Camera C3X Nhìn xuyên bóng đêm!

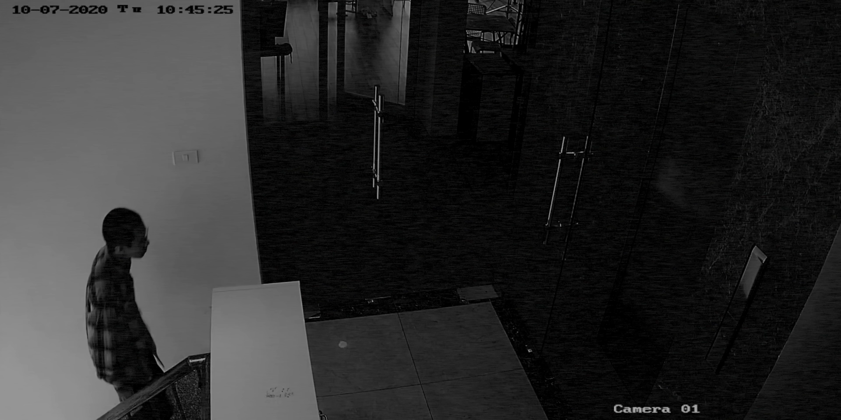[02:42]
Hãy thử tưởng tượng là có ai đó đang lén lút đi vào sân nhà bạn lúc đêm muộn Nếu bạn sử dụng camera bình thường Thì khả năng cao là camera sẽ chẳng cảnh báo được ngay đâu Bởi vì là nó sẽ không bắt được chuyển động trong màn đêm Mà đến khi chuyện đã
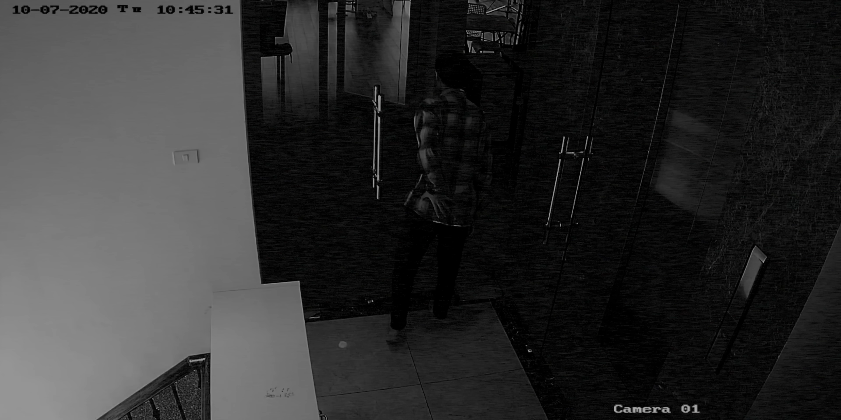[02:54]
rồi Bạn muốn xem lại hình ảnh thì cũng thấy noise và màu đen trắng không rõ được chi tiết Còn với chiếc C3X này thì hãy an tâm là gia đình của bạn sẽ an toàn hơn Vì máy
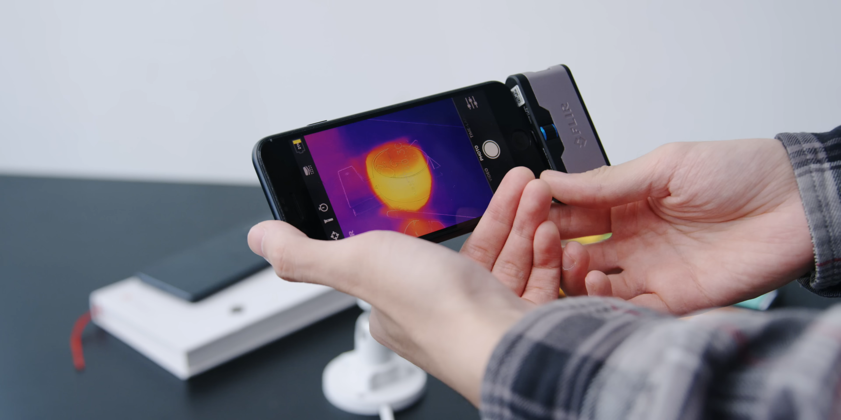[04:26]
Nhật độ của camera có ấm lên nhẹ khi mà sử dụng
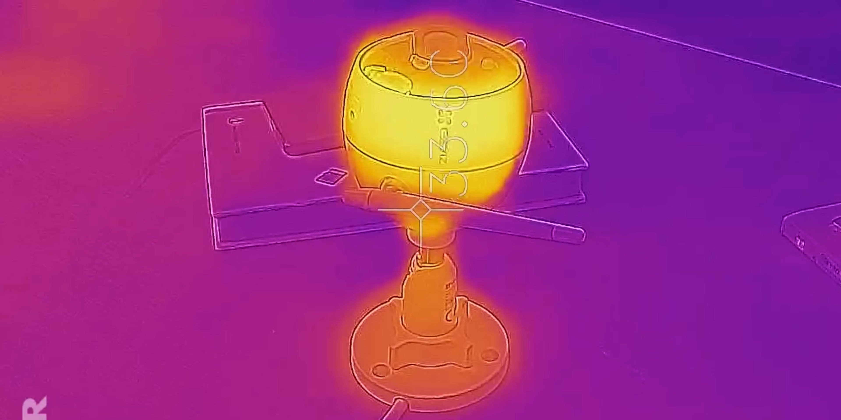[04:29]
Nhưng mà chỉ dừng lại mức đó thôi Chứ nó không bao giờ cao vọt lên